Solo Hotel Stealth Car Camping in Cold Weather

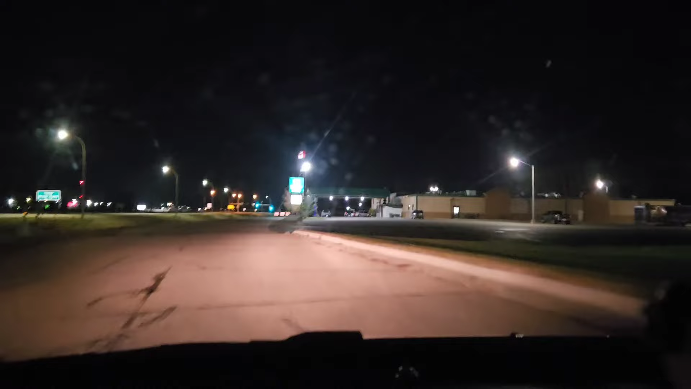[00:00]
okay we're gonna try this hotel over here i think this is like a quality in or something this has got to be the perfect spot
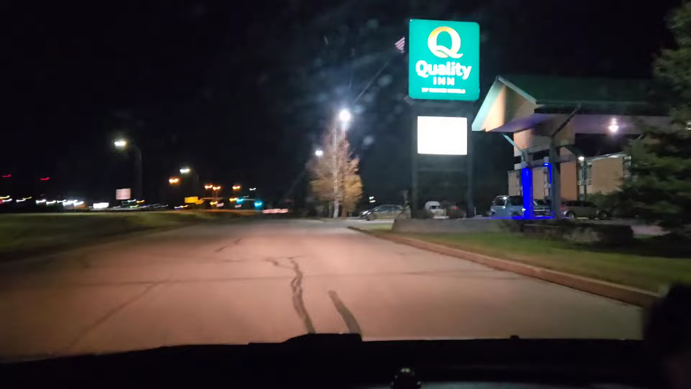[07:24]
We just have to make sure that there's like no, you know, sign signage that would make us doing something wrong.
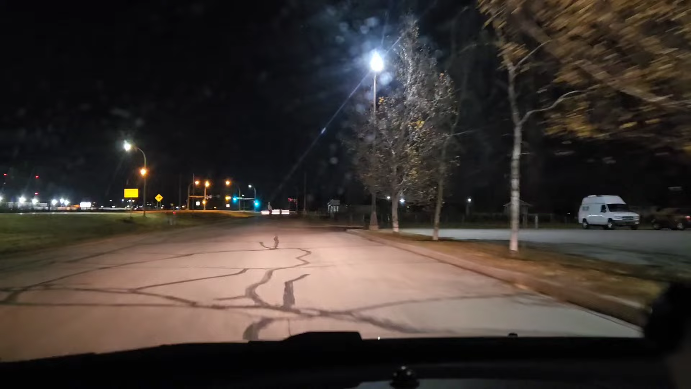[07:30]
Oh, this looks like a, oh, this looks like our place. Oh, this is much better.